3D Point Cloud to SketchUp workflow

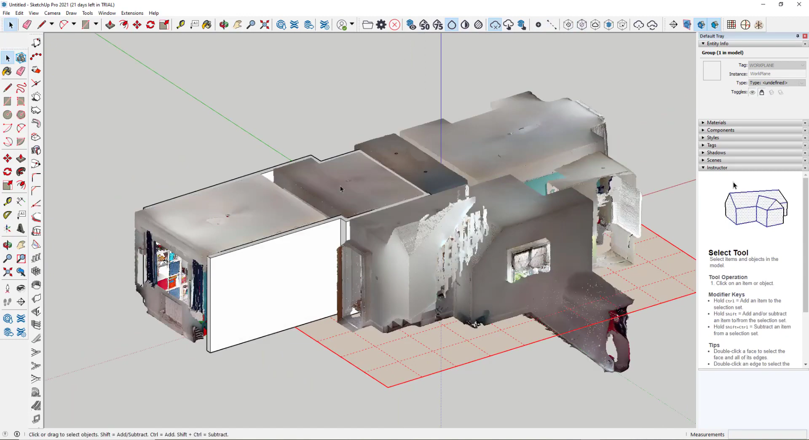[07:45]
If we turn it back on, we can also isolate that clipping box and start to see how we've done with our walls. Again, we could start to trace around the rest of it. So this tool palette is really effective at helping to create building elements within SketchUp. So the processes there are all individual, but can all be used together to create the model. We don't have to focus on just using one of the three techniques. So the process being we scan using the Matterport hardware, upload and process in the cloud, download the MatterPack, extract it,
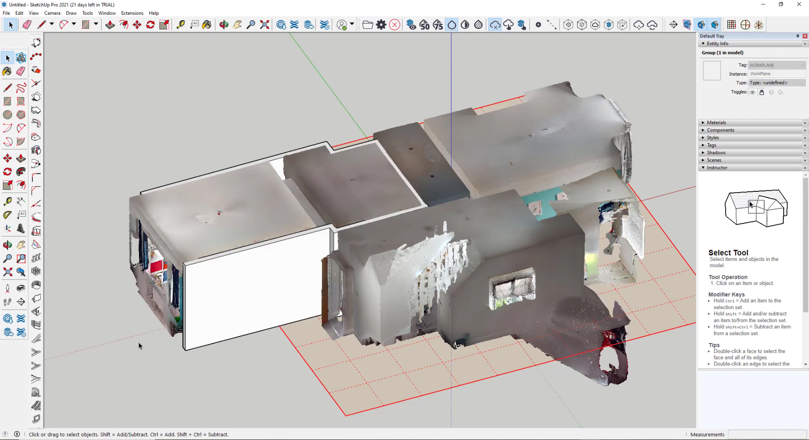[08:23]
convert the XYZ file to an E57 file, import that into SketchUp, and start using the tools to generate our 3D model elements. I hope that's been of use, and thank you for watching.